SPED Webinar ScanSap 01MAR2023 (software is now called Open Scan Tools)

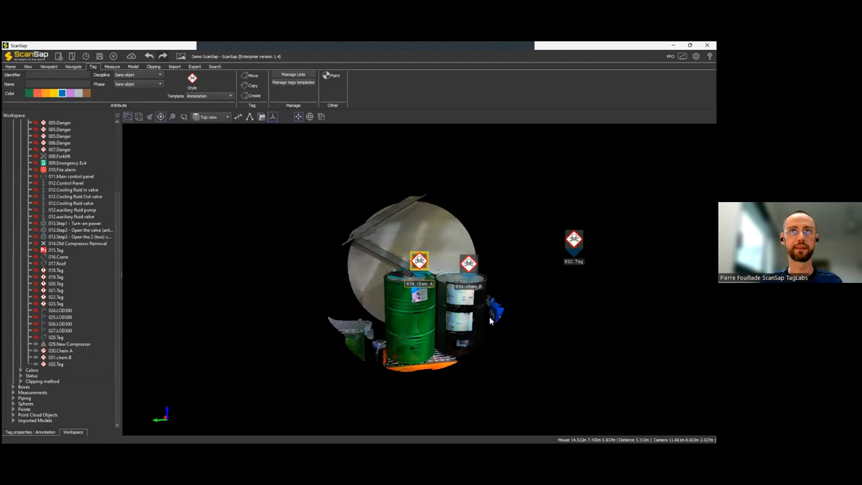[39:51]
And I'll be left with just the drum here.
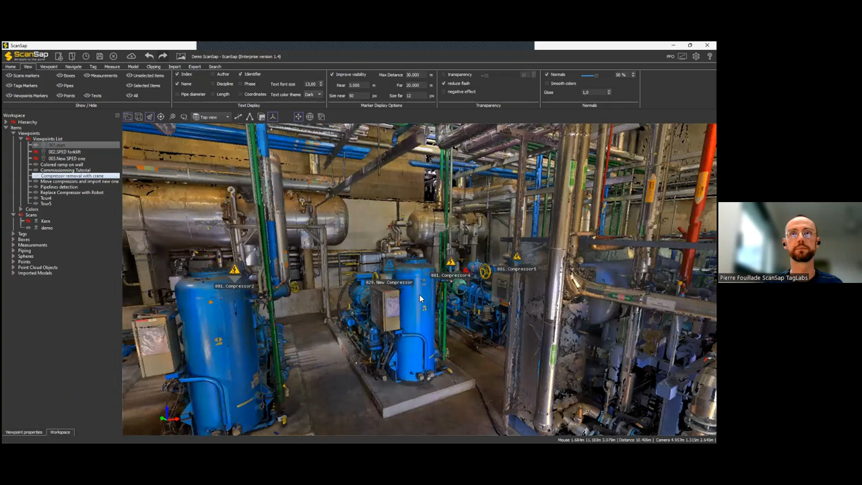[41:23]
like this, and I did it before,
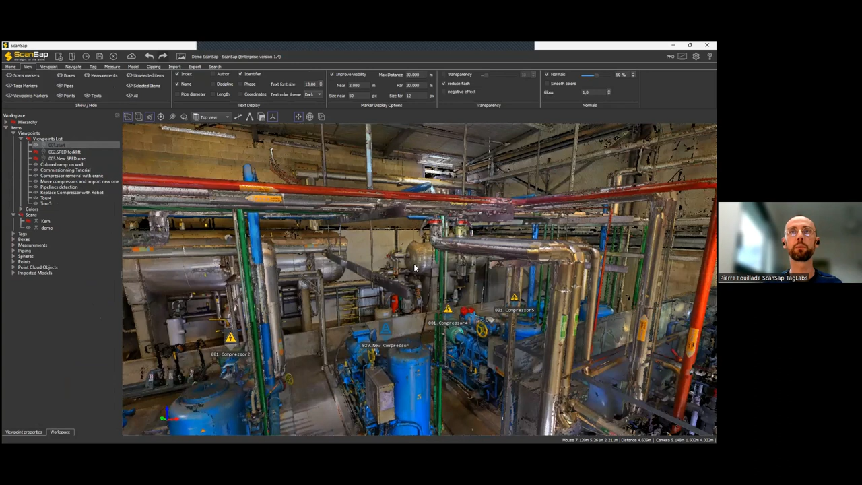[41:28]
but you can, um, you can use the.
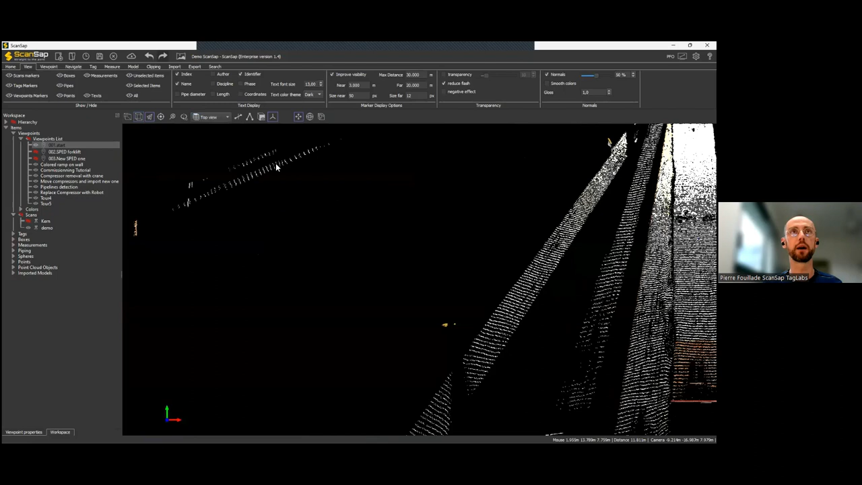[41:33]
Autographic view. Autographic view.
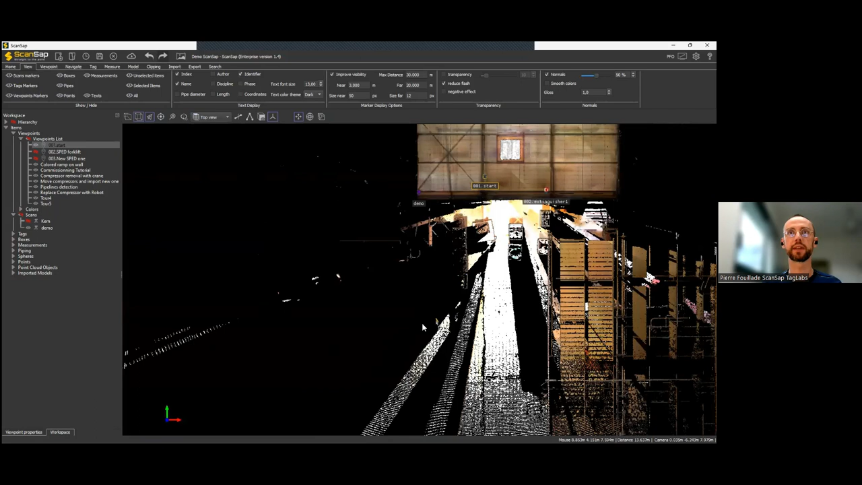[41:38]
And, um, again, set the transparency.
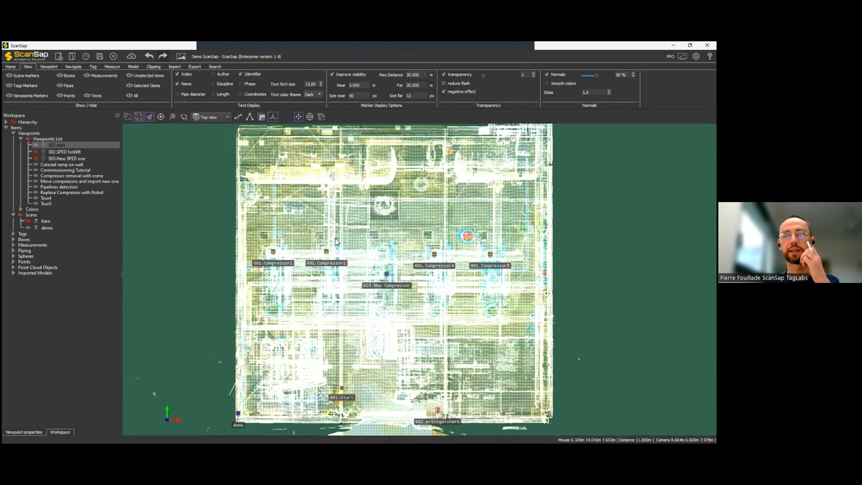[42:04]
uh, get, uh, what's, uh, the right picture for you and you can export everything. So, uh, it can be as simple as a screenshot,
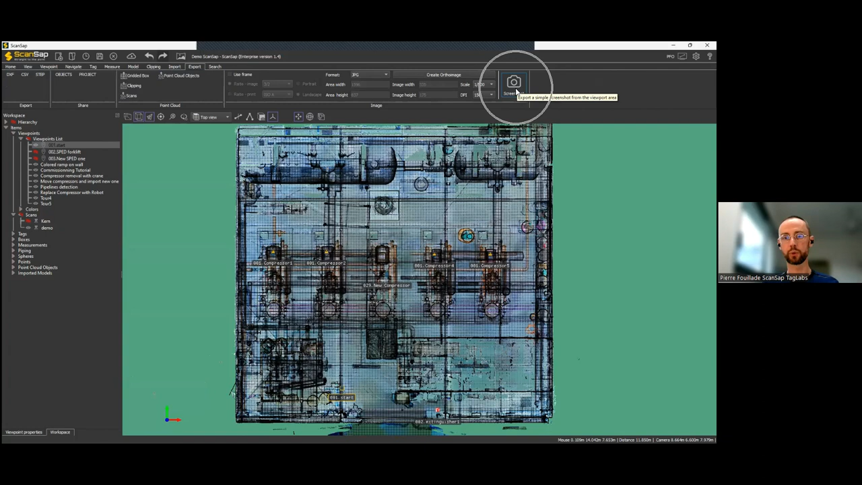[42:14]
and this will just copy and paste the picture into your project folder. Or you can go for a slightly more advanced, uh, picture, um, creation.
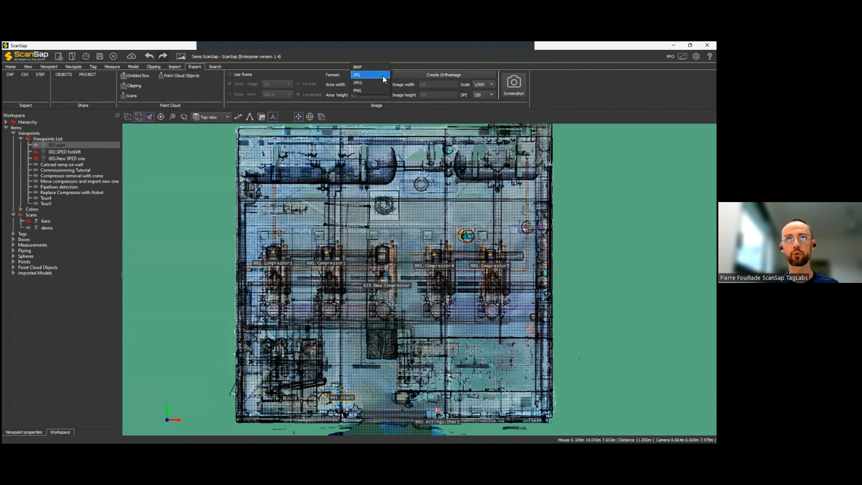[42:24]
You can set your, uh, format and your resolution or your scale. Uh, and you can export like this some really high definition pictures, uh, with a, uh, very high level of detail.
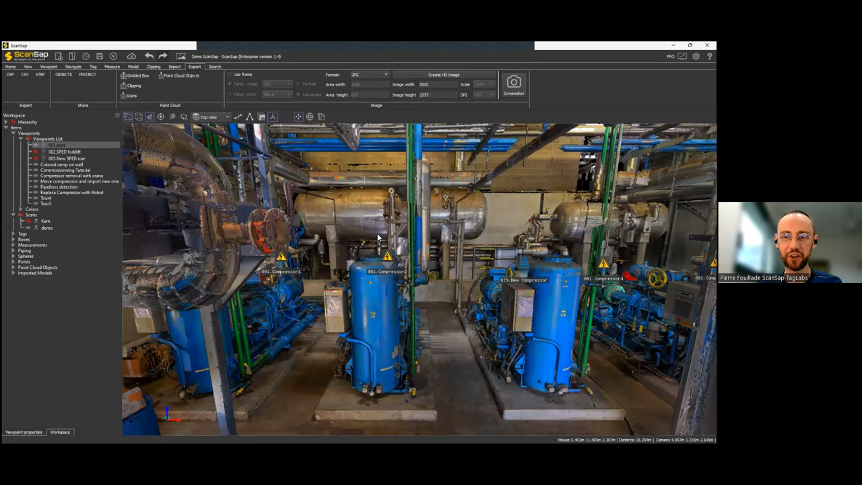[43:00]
Um, maybe just a question from my side, um, for, for us, we use it mainly when we have asphalt that we have to do or asphalt plant with new things. So can you take this program and add it to a Bentley product, like open plant modeler, so we can use it?
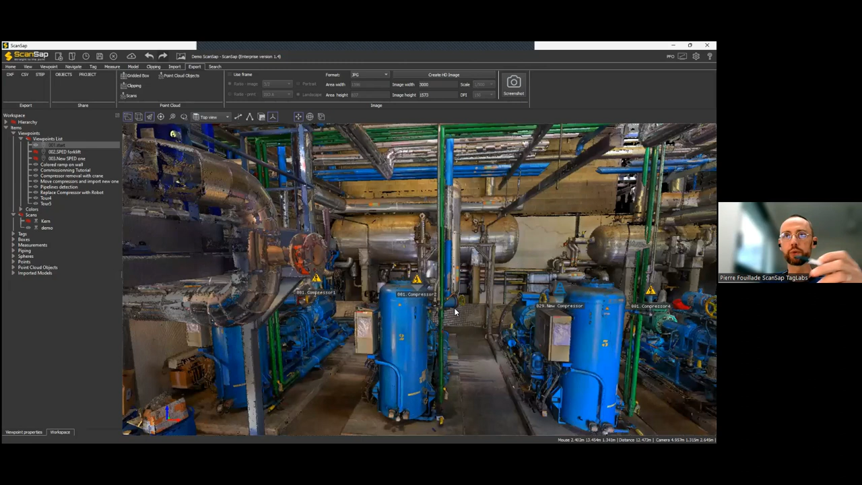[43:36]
Yeah, to, uh, if you need to compare the, um, the 3D model to this one, um, you can import your,
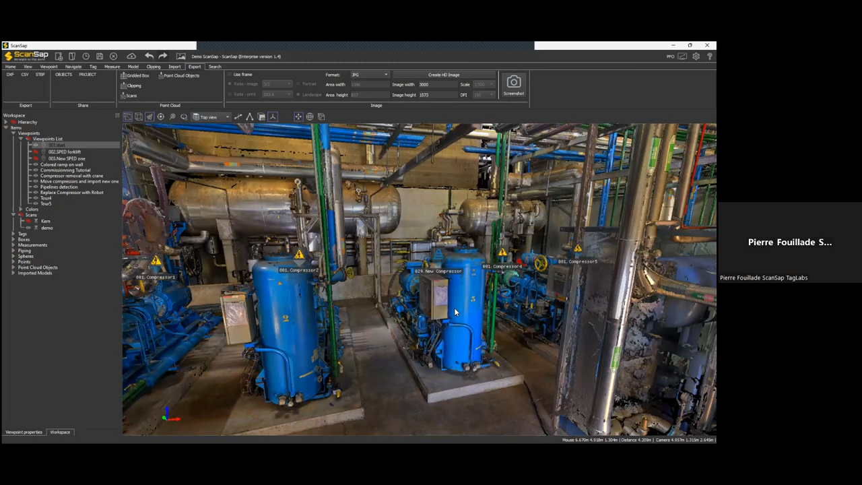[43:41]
um, IFC model into ScanSAP and, and, and visually see the difference between the point cloud, which is the reality and your model coming from, uh, or with your, uh, um, IFC file. Okay. And you can also then, I assume export. Like, I think our engineers would like to have, have it in Caesar or in auto pipe.